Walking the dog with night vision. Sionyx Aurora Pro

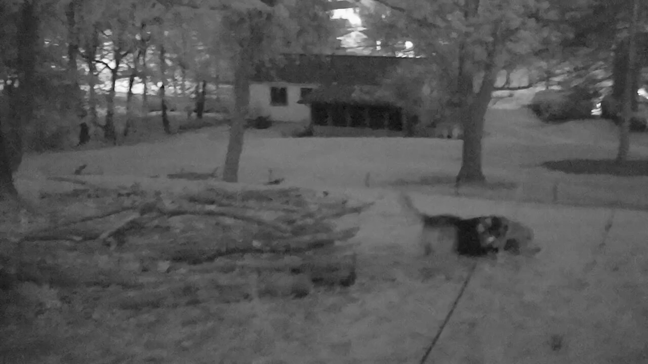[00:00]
Hey, Bo. I can see you in the dark. I can see you in the dark. Yeah, I know. You can't see me, but I can see you.